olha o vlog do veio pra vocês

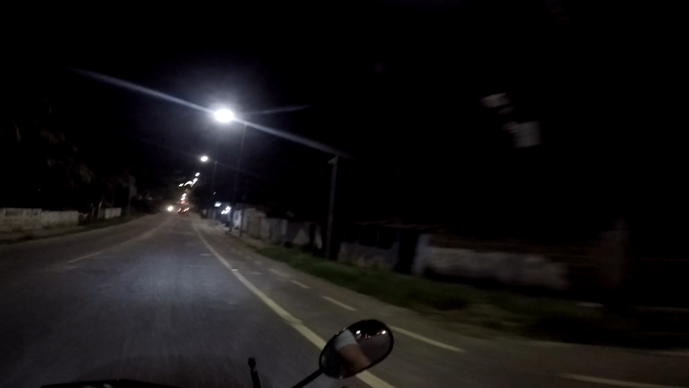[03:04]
E a grande tá aqui ó Olha lá E a outra lá A palha de coco cobrindo ela Olha ali ó A pegadinha geral E aqui gente ó A ponte vou
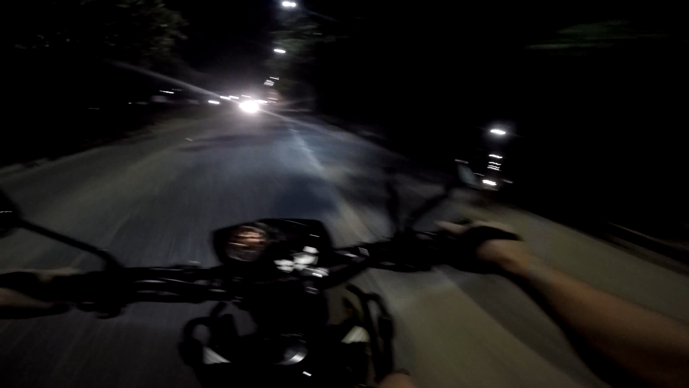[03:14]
começar a subir a ladeira agora Que dá acesso a Valentina Beleza Olha Olha aí ó Eita E aqui do lado gente Do meu lado direito aqui Eu não tô fazendo o Supermercado Matheus Aqui ó Olha só Essa morrita toda aí vai ser o supermercado aí Olha Faz tempo negoção aí Mas essa chuva aí Como tem barro aí onde eles estão mexendo Aí deu Deu uma parada né